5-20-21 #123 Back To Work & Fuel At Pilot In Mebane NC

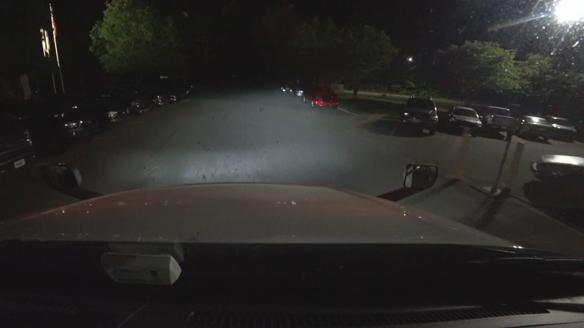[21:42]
Before we get to Roxborough and head on with the load.
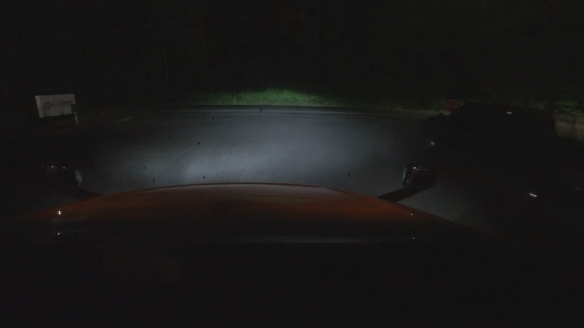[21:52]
Go this way. Truck stop ain't about down the road over here. That first pilot, one with the loves, across the street from it, or down the road.
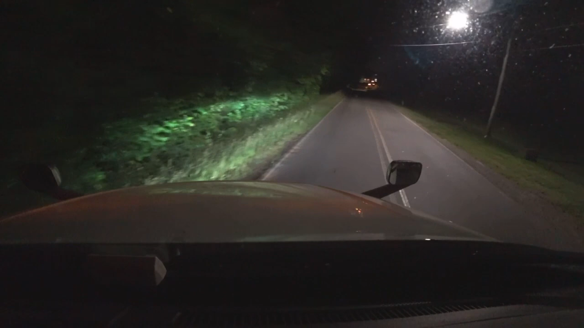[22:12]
Had to swap to a different trailer because I spotted that extra lease had a wire showing on one of the tires there, and I wasn't gonna let anybody else deal with that since it's here at the yard. Let them fix it, you know.
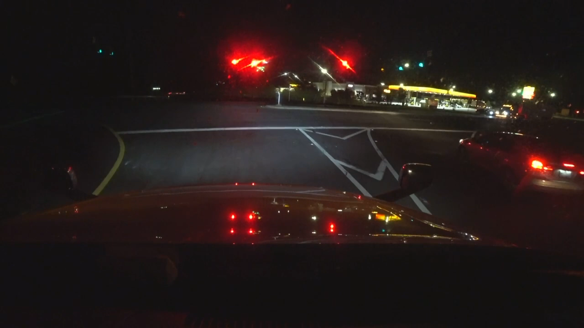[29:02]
Welcome to, this is technically still Mevin area, so this is Mevin Pilot.